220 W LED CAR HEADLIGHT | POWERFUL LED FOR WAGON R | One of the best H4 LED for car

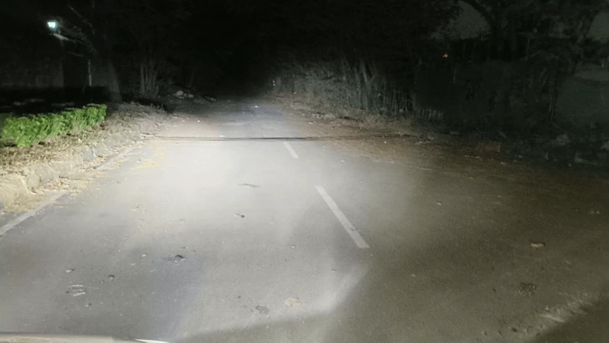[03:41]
उप पर भी थोड़ा स्प्रेड है इसका बट वह एड़ेस्ट कर लूगा मैं बाद में अभी इसको करते हैं पूरा जीरो पे मतलब उपर की तरफ और अभी देखते हैं इसका अपर देखो भाई काफी लंबा जा रहा है काफी
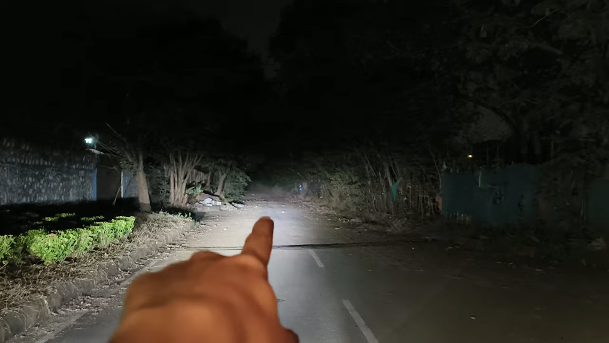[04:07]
दूर तक जा रहा है आगे तक दिख रहा है विच इस क्वाइट गुड क्योंकि आजकल कैसा है कि अपने